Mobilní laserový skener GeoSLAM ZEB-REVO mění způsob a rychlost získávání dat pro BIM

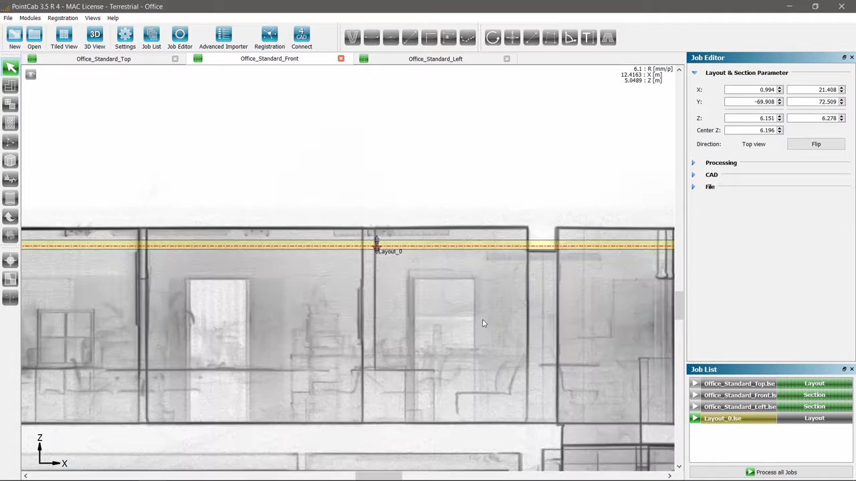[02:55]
Create any desired cross-sections or floor plans, leaving out the doors and windows to determine the living space and produce a vectorized 2D plan out of it.
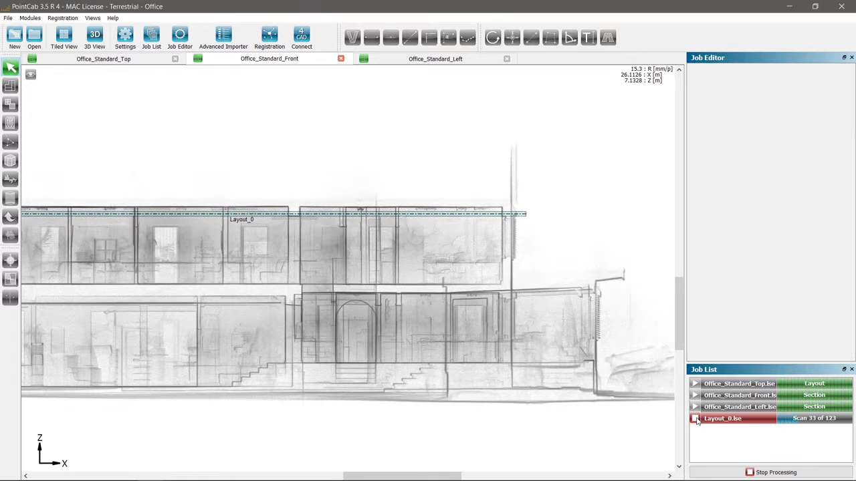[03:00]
Calculate the size of the room sufficiently and effortlessly.
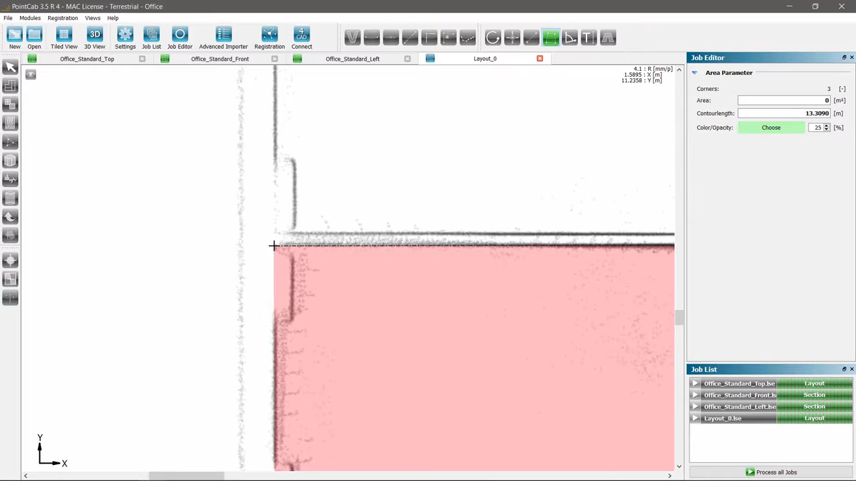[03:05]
There is no need to navigate and partition 3D point clouds.
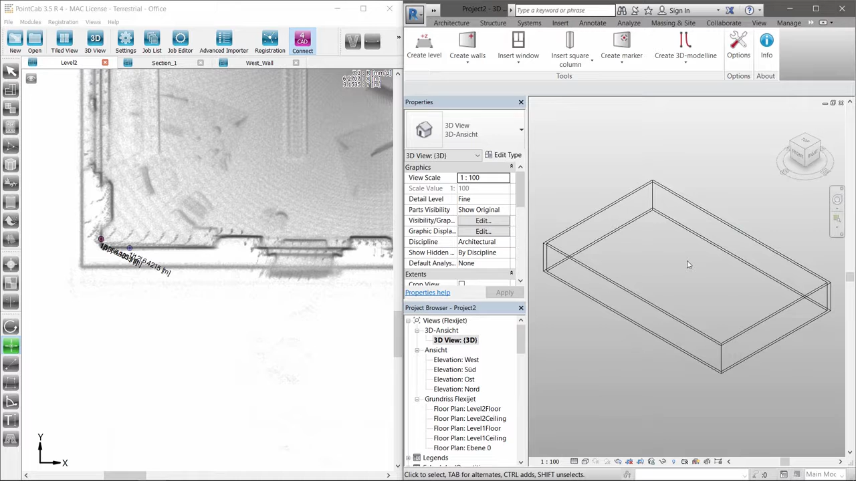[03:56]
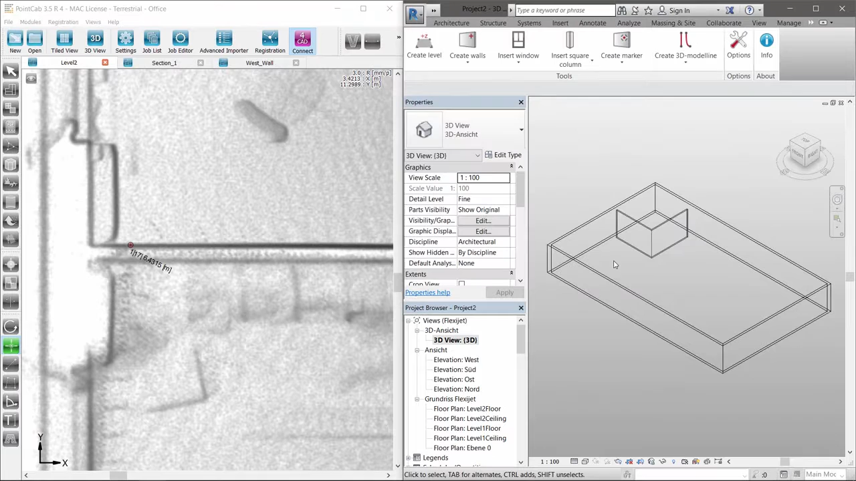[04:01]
The same procedure is used for the inside walls. Unknown or undefined wall thickness? No problem. Just create a new wall family by using the correct wall thickness captured in the point cloud.